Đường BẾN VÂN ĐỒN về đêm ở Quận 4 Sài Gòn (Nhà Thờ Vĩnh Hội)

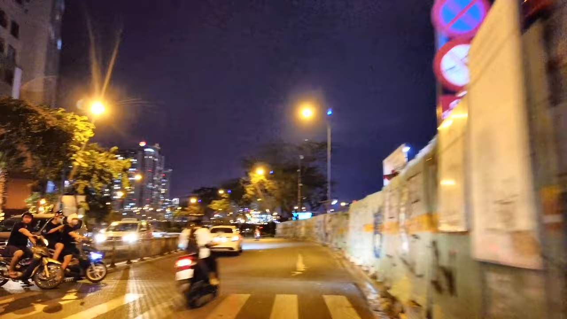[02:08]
đường bến Văn Đồn ngày xưa thì đường bến Văn Đồn này
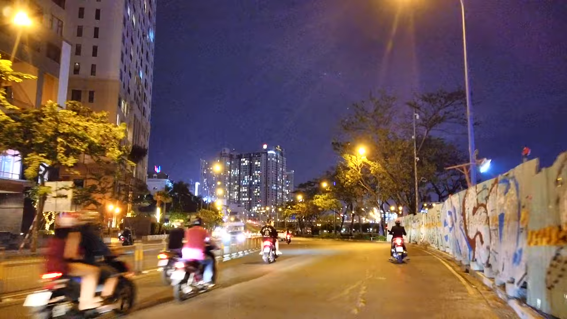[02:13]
có một dãy nhà sàn bên cánh phải mà ngày hôm nay thì dãy nhà nó không còn à ừ ừ em dừng là do của chú anh chị xem rõ hơn ha à ở dãy nhà dễ nhà bên bên cánh phải nè dễ nhà sàn ven sông Nhưng mà ngày hôm nay thì đã lấy những hình ảnh của cái bờ kè,
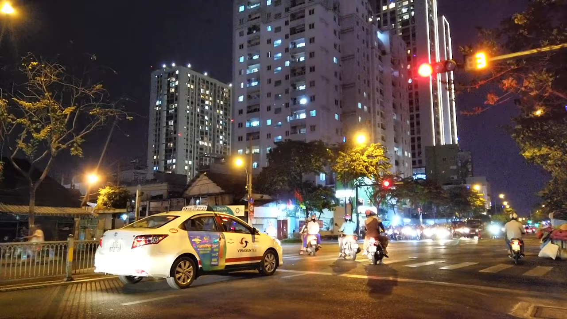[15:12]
Ra chợ Đò Nóng Kiển Nếu mình đi ban ngày Thì cái hình ảnh Với Vân Đồn cũng đẹp Nhưng mà không có Nổi bật Nhưng mà mình Mình đi ban đêm Thì nhờ những ánh đèn này Nên thành ra Rất là nổi bật Hình ảnh của cửa Khu đô thị mới
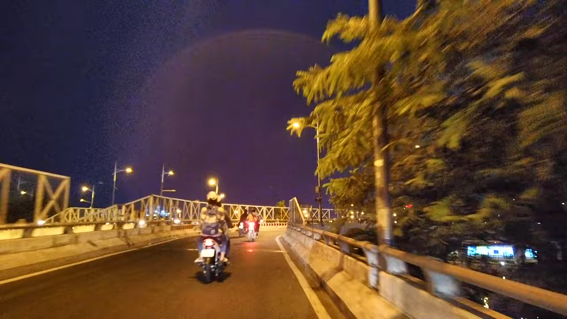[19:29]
Chúng ta đang chạy lên cầu Nguyễn Văn Cư nè Quẹo phải xuống cầu đó là Chợ Nang Si đó Đường Nguyễn Văn Cư Đường Cộng Hòa